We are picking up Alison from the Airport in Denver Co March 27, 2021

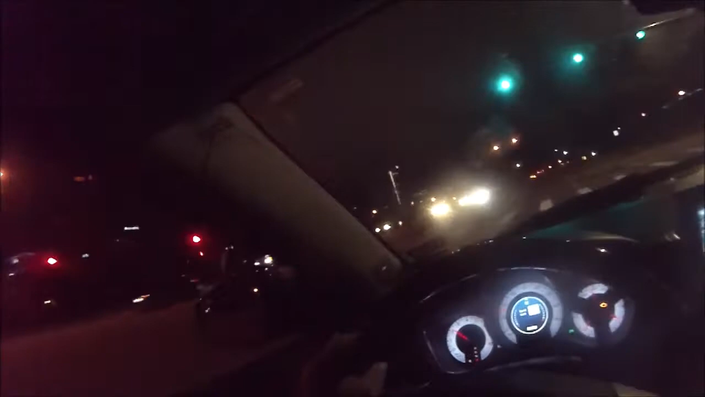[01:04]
we're here we're in the middle of downtown
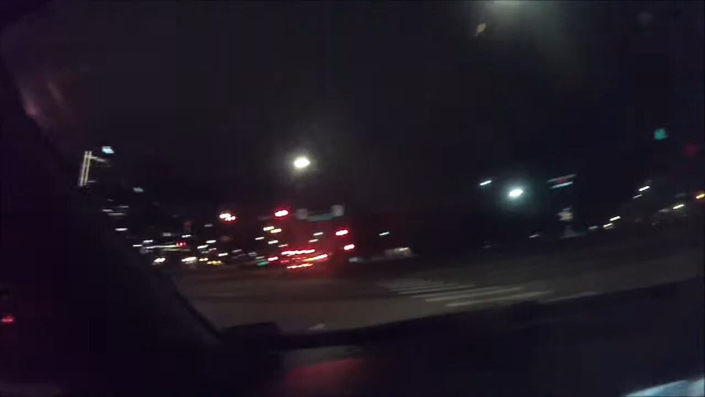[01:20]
Denver Colorado I guess I could go okay they got a red light green light let's go
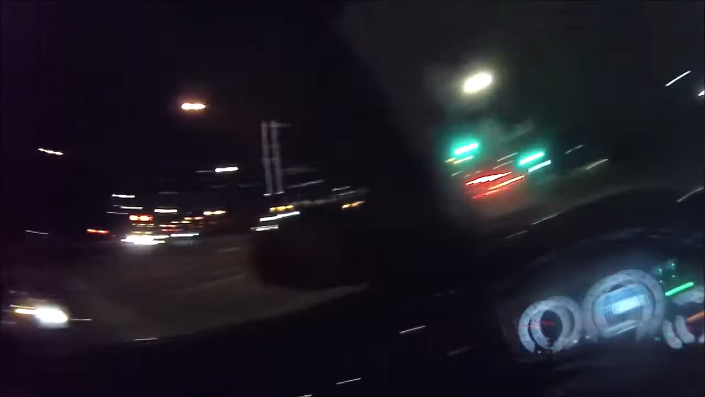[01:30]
that's a stadium that's where the Denver Broncos play awesome cool is it a one-way
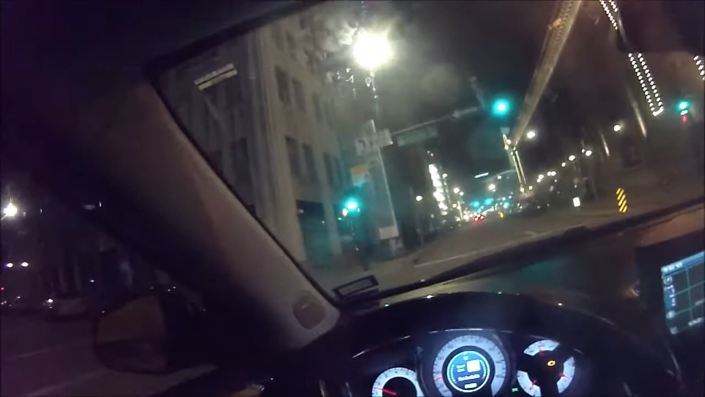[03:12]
that's the fucking lot we got to look for the parking lot I guess there's going to bail out all right I really think this tool will help you give them the support where's the hotel
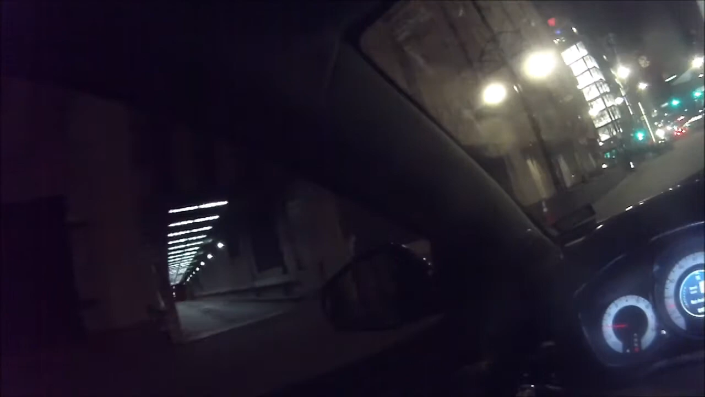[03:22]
I wonder if that's where they play basketball
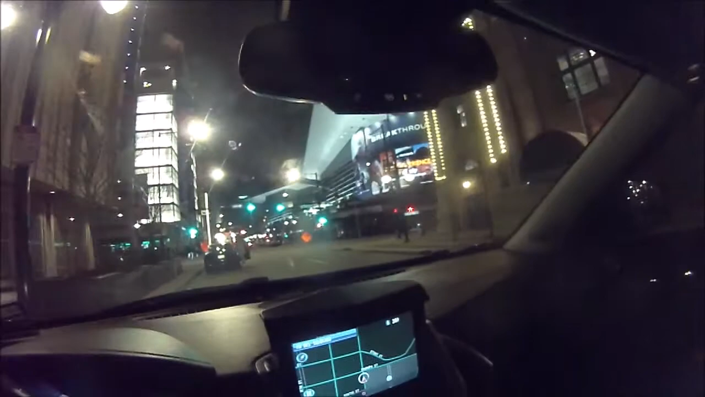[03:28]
champa you can go around the block